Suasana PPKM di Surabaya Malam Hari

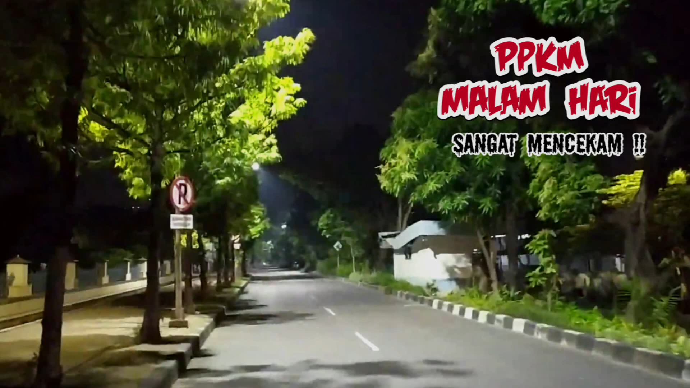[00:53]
Oke, perjalanan kita Kita lanjutkan ya Sekarang aku ada disini Tepatnya di perempatan Pagesangan Oke
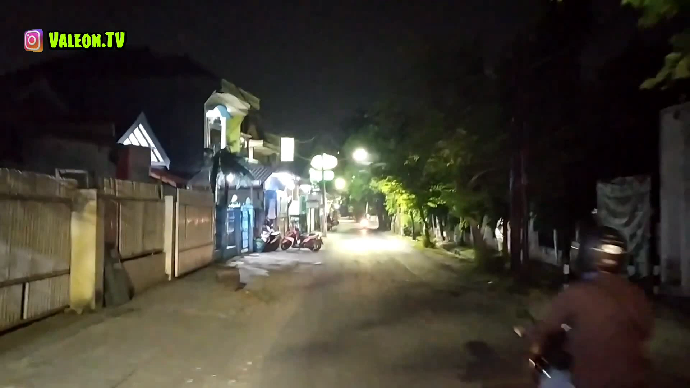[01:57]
kebutuhan masyarakat Untuk makanan itu sangat penting ya Jadi Ya, seperti kalian lihat Masih ada yang buka Suasikin aja, oke Uh, ada bakso Mantap tuh Nah,
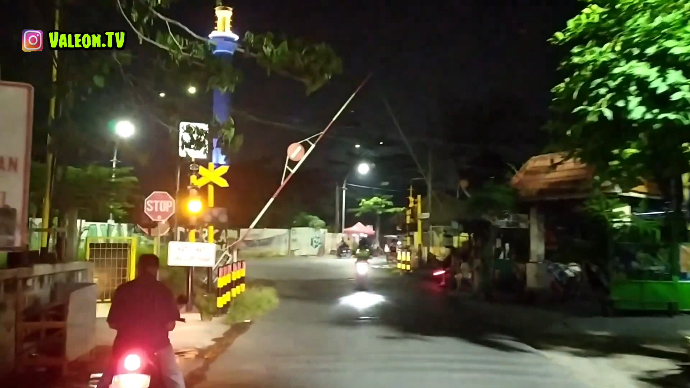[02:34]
pantesan Baunya menyengat Tapi gak apa-apa deh Ini kan Mau menjelang idul ada ya Oke Ini adalah real kereta api Jadi kita harus pelan-pelan disini
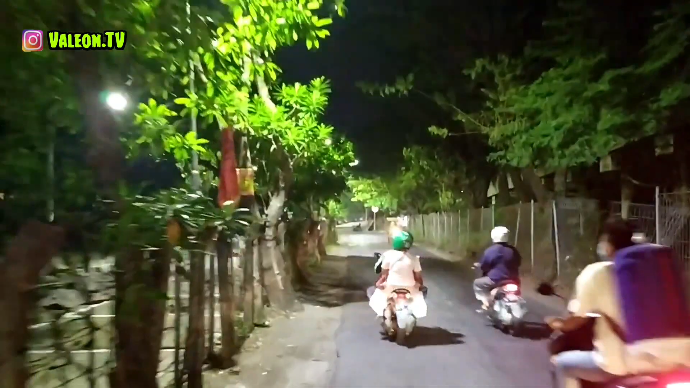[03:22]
Baik makanan Ataupun hiburan Ataupun parkiran motor Disitu semua Terus di sebelah kananku ini Tol ya Nah, disini nih Pertigaan Enaknya belok kiri Apa lurus ya
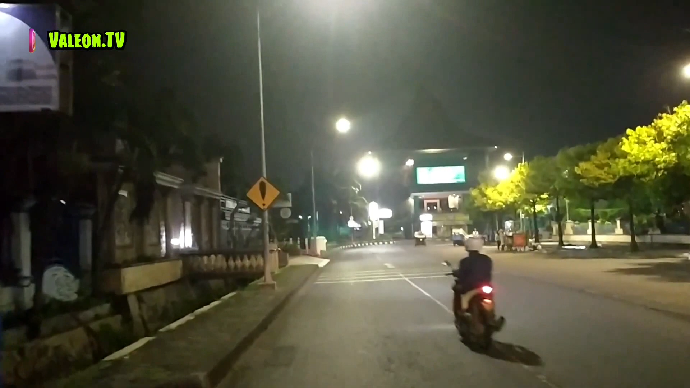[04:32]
Wuh sebelah kiri Bagus banget nih rumahnya Keren Nah, sebelah kanan Masih ada para penjual Tapi mereka udah Mau tutup ya
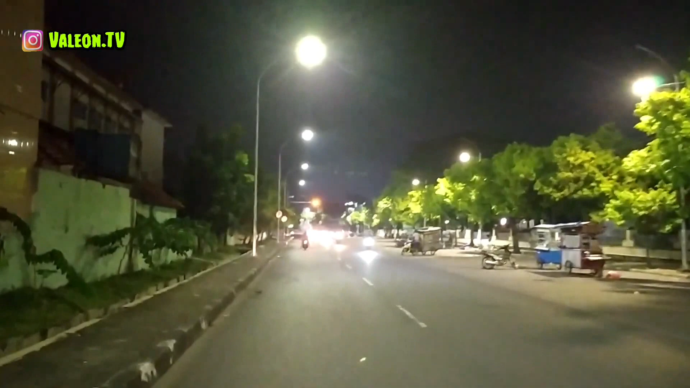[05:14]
Jualan itu aja Jadi kalau Jualannya dipaksa tutup Jam 8 Duh Rasanya Sangat tidak manusiawi Kalau jam 10 Masih mending Oke Jadi sebelah kananku sini Biasanya ruame Orang jual Sempol Udah gitu Batagor Pangside miayam Macem-macem Bakso
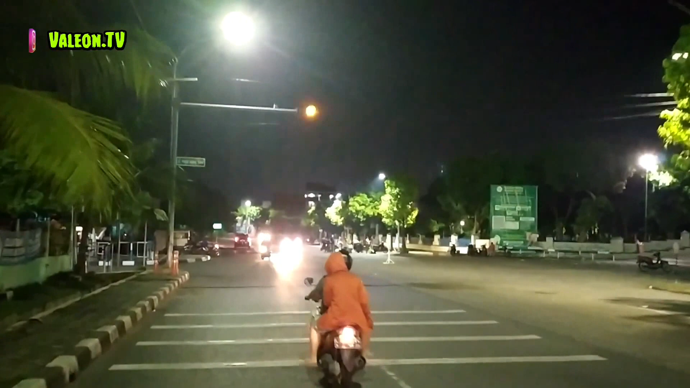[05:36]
Nah Aku biasanya beli sempol Di sebelah sini ya Terus tak
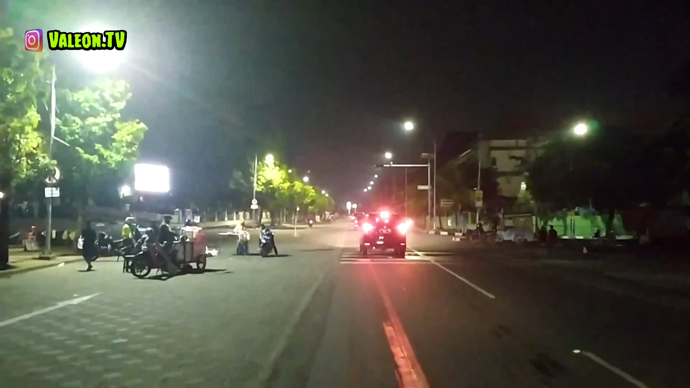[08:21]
tersisa cuma orang jualan pentol Itu pun udah Mau tutup Nah
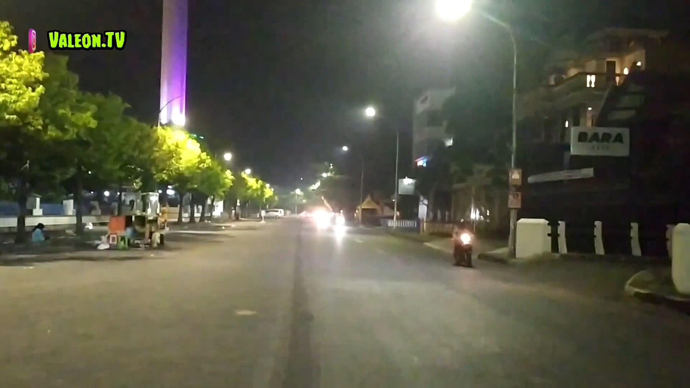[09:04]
Nah seperti ini nih Oh ibu ini masih buka Gak apa-apa deh Lanjutkan